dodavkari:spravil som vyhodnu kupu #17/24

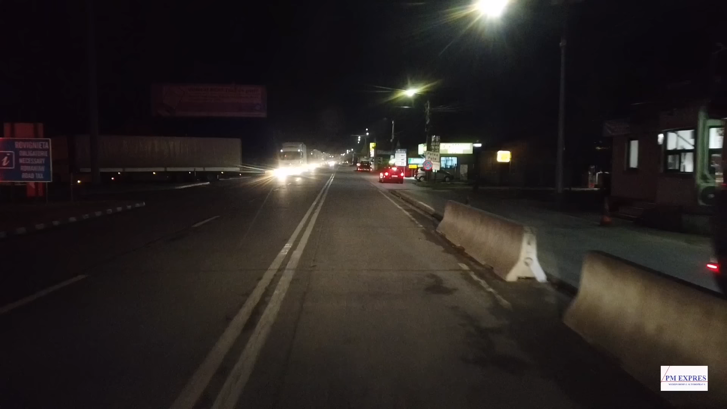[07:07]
Lebo pravdepodobne pôjdem asi niečo kúpiť. Pozrieme aký je kurz. A dám to hneď aj sem.
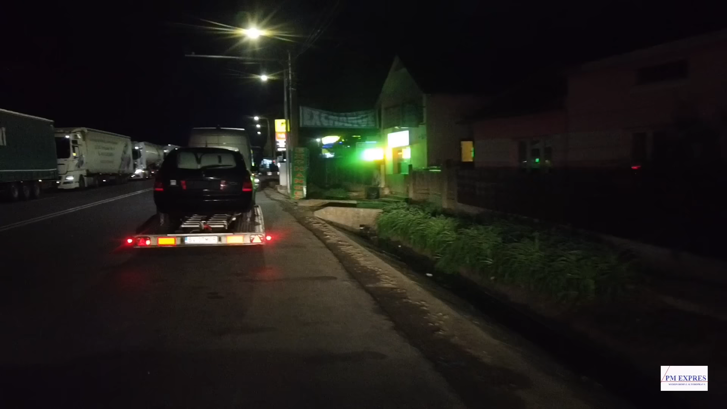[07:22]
Kurzyk dobrý. Jako vždy. Celkom priateľný. Takže ideme pár euríkov zmeniť. Len si musím ešte podkladať doklady. Lebo tuto tí maďarí tí rumúni oni toľko toho chcú.
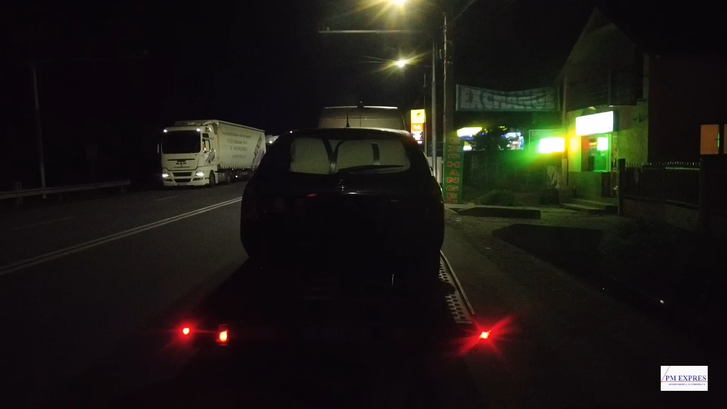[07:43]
Oni techničák, vodičák, občianka. A po niektorých ešte aj cmerku pýtajú. No. Dobre. Mám hotové. Obud sa ešte. Dnes to tu bolo celkom dobre. Som tam čakal asi 15 minút iba. Nebolo veľa aut. Nebolo veľa aut. Prešiel som raz, dva.
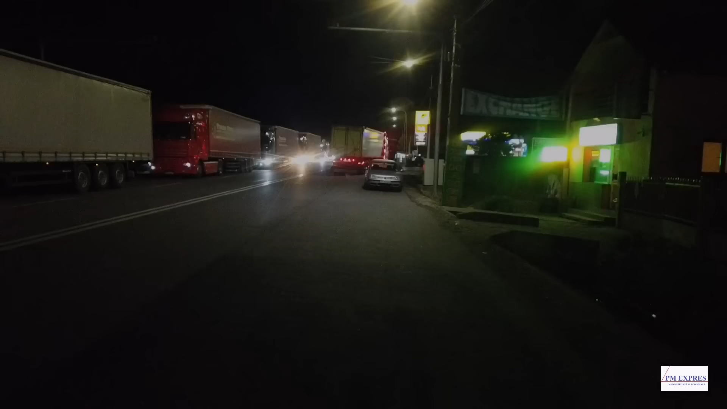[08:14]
Dnes to tu je nejaké kľudné. Na tej hranici už tu bolo aj hustejšie.
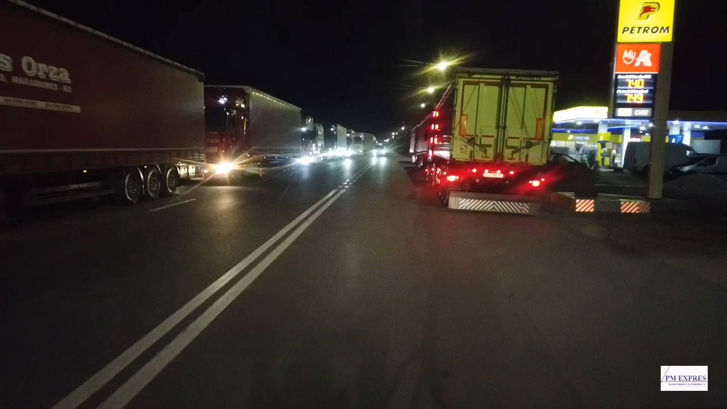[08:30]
A pred tou zmenárňou ani... Ani ľudine... sem tam tu býva taká jedna pani. S detskom alebo nejaké 3-4 deti tu stoja. Ono síce už je pravda že je dozaj veľa hodín. No lebo ja tady to chodívam. Prevážne bežne tak okolo tej 7.
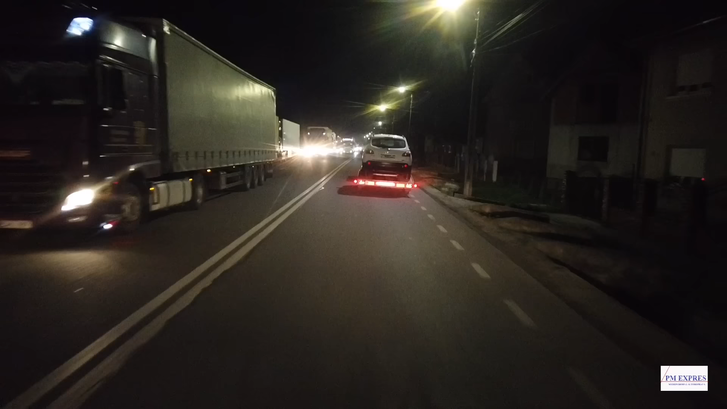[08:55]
Ale vzhľadom na to že dnes som meškal s nákladkou. Tak meškám aj tu no. Možno som už doma. A ja im tu stále potom zniknem dať. A keď tu stoja. Tak nejaké peniažky im dám keď zmením.
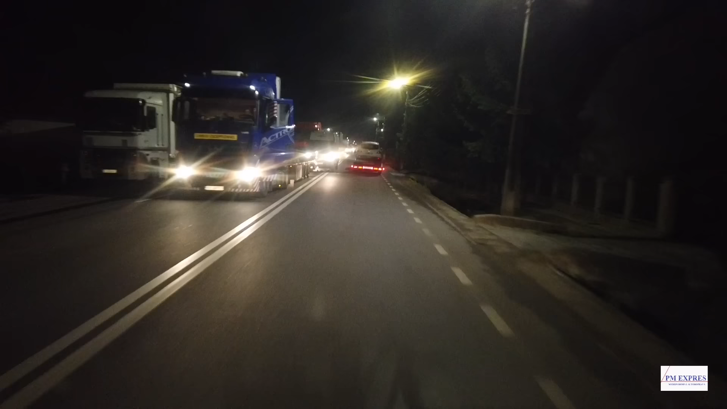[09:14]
No tento si otvorí dvere a... Ale kde sme to prekvapilo že tu nie sú no. Dobre nevadí. Ideme mi ďalej. Z opačnej strany tu ho je. Celkom dosť. Ukrajinských kamionov teraz veľa jazdí tady to. Pretože... Jak u nás sú tie problémy s nimi.